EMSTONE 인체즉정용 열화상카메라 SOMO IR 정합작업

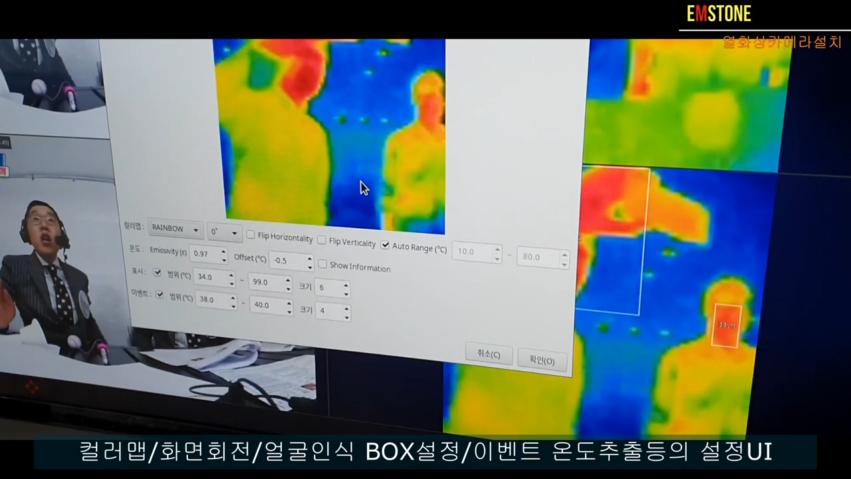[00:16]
지금 맞춰 놓은 UI가 이렇게 되어 있구요.
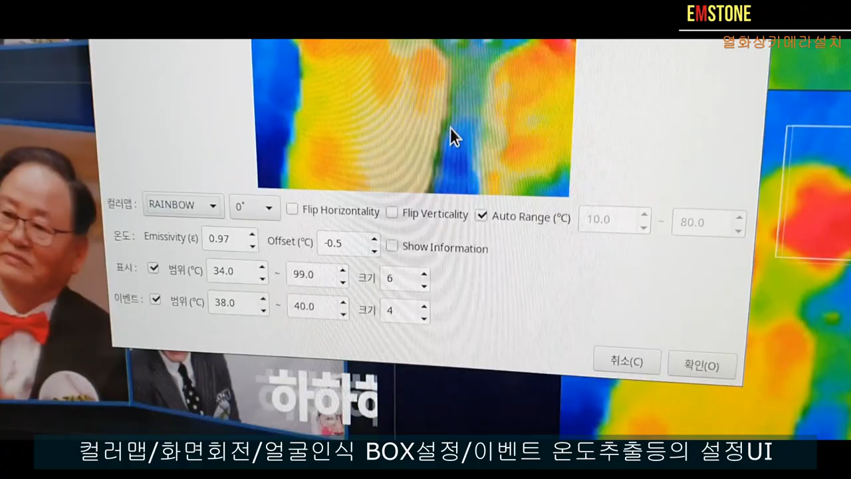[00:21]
서멀 세팅 이렇게 해서 여러가지 세팅 방법이 있습니다.
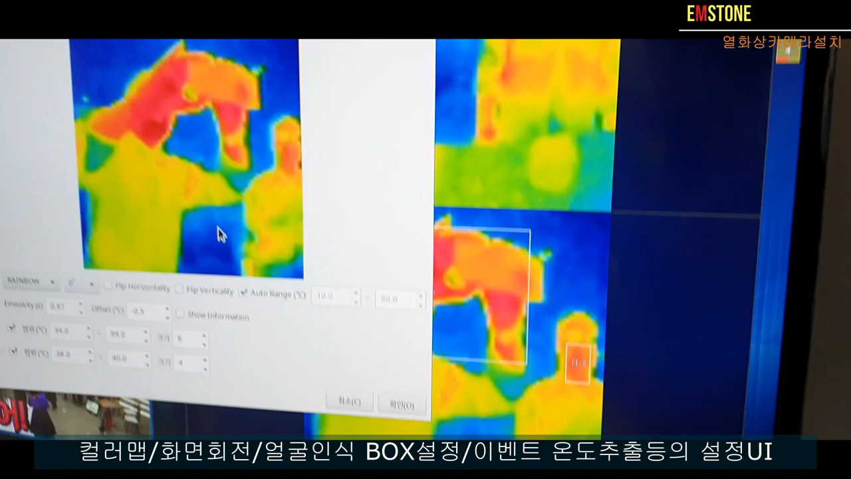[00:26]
현재 화면을 제가 잠깐 보여 드리면요.
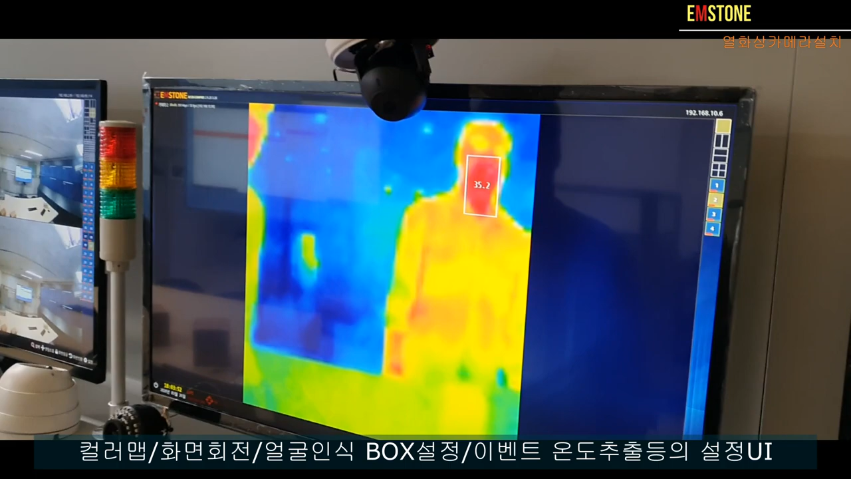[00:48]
박스 네모 쳐져 가지고 저도 이렇게 얼굴 온도가 이렇게 표시가 됩니다.
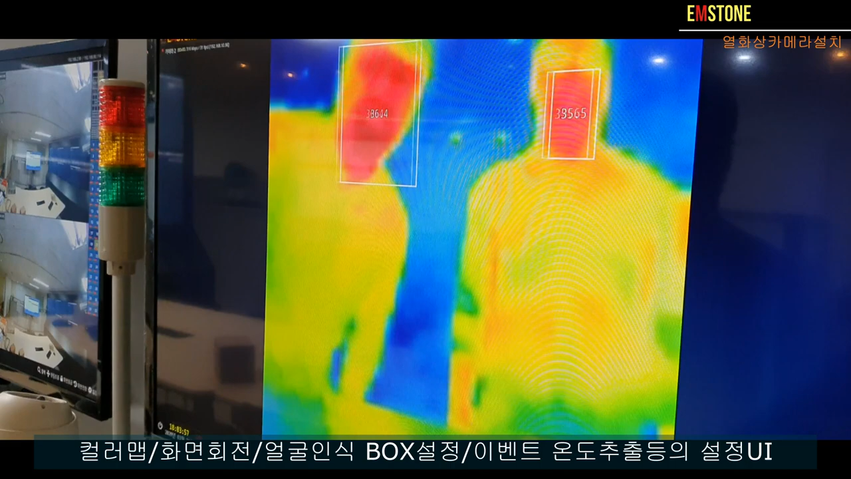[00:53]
온도가 이렇게 어디 가서 왔다 갔다 걸은 것도 이렇게 표시가 됩니다.
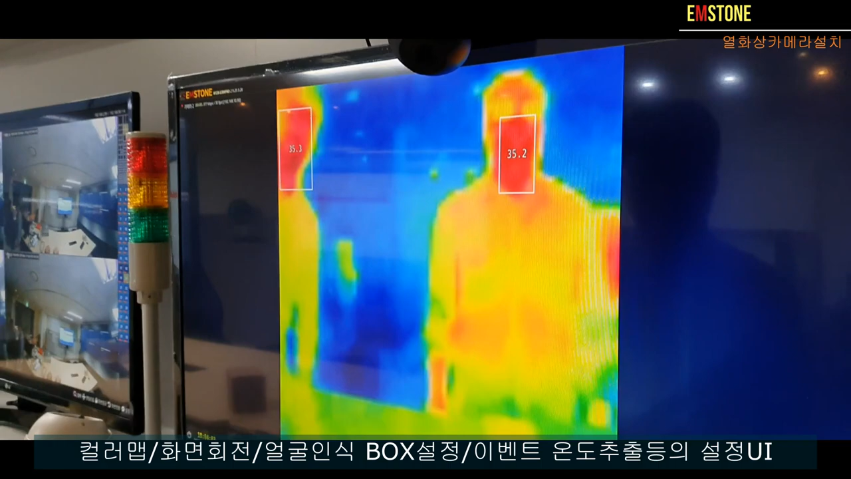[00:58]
30프레임이라서 부드럽습니다.
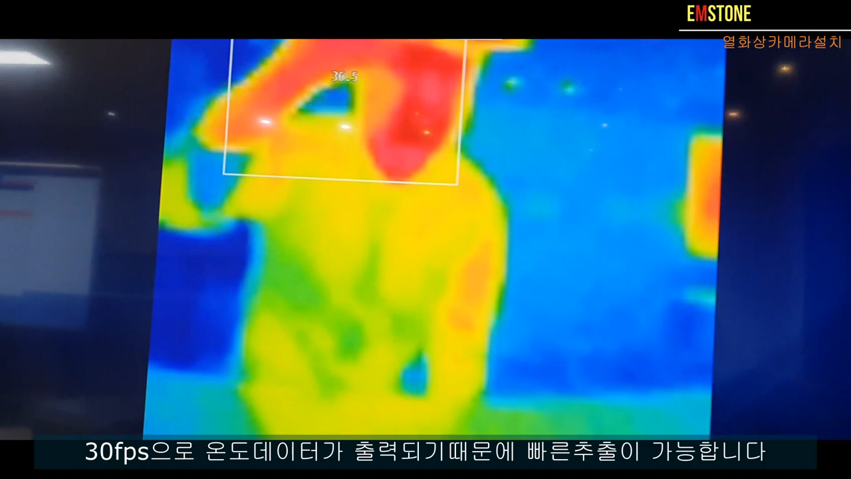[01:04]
온도 변화 되는 거에 따라 박스를 쳐서 지금 현재 체크를 하고 있습니다.
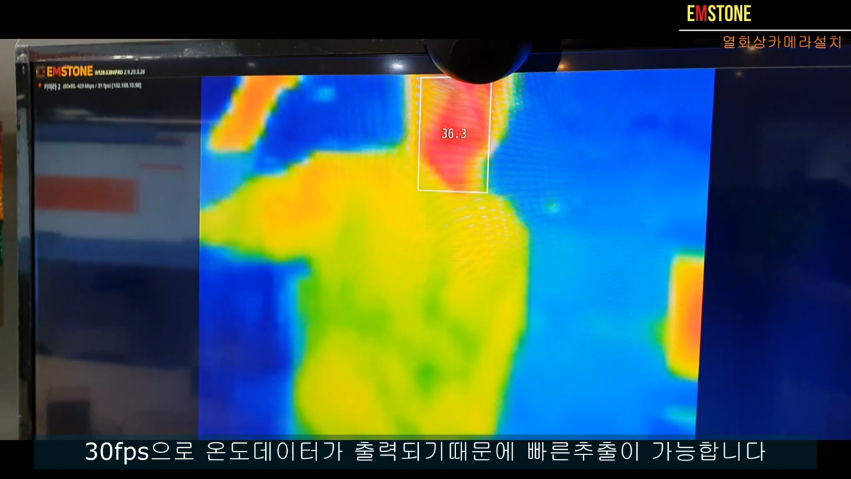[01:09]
여기 보시면 제가 움직이는 대로 이렇게
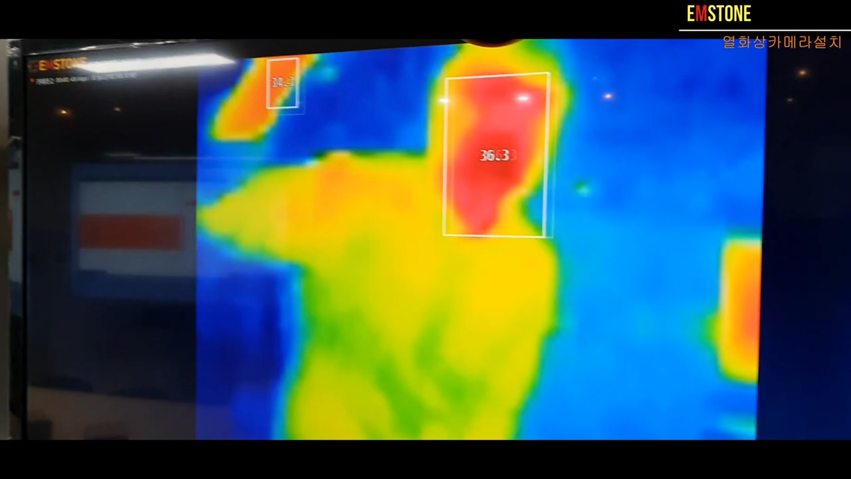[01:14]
얼굴 온도 나는 쪽에 이제 네모 박스를 쳐서
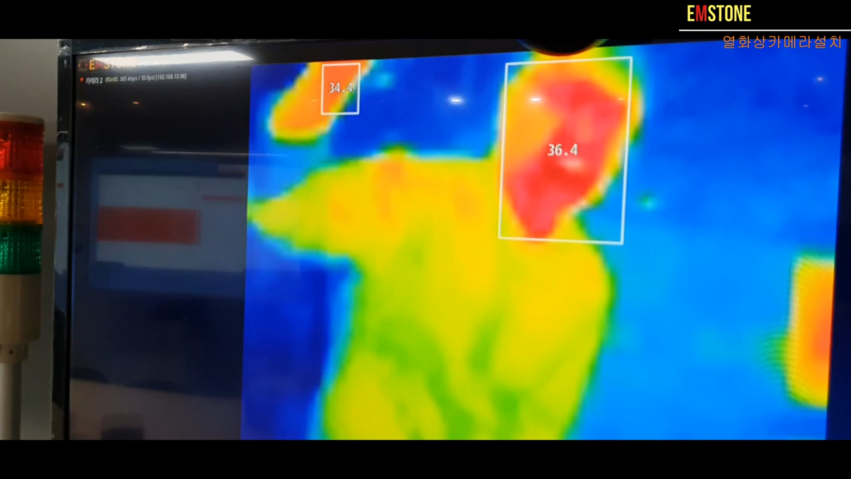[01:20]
여러 개가 있으면 여러 개 다 이렇게 박스를 칠 수 있습니다.
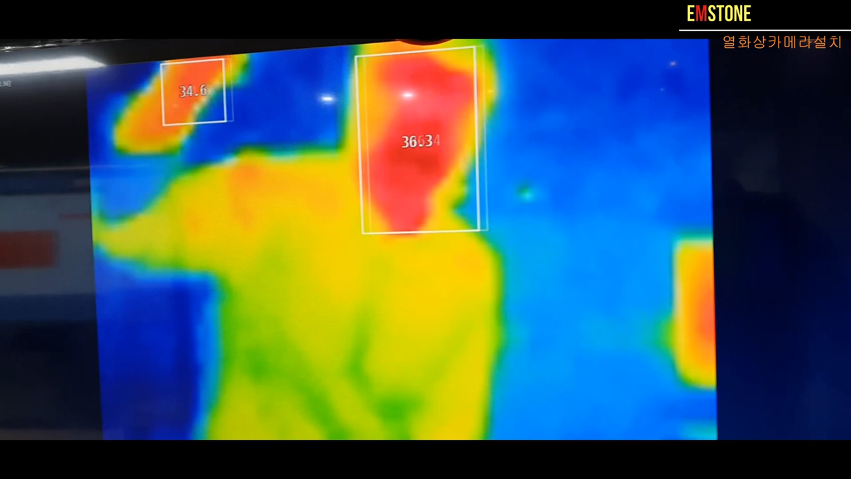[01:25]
이것도 다 구분해서 할 수 있으니까 현장에 맞춰서 우리가 세팅을 하고 해서 진행을 하면 될 것 같습니다.
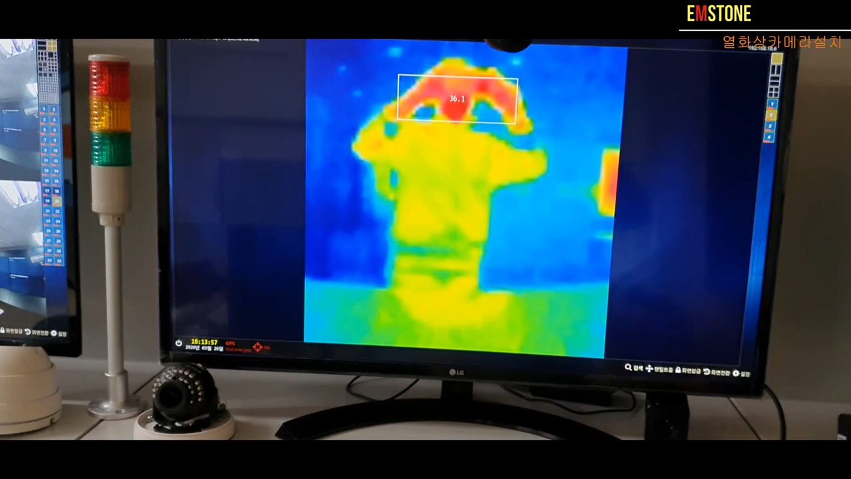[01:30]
여기까지 되겠습니다. 앞으로도 아마 계속 좀더 기능이 추가될 예정입니다.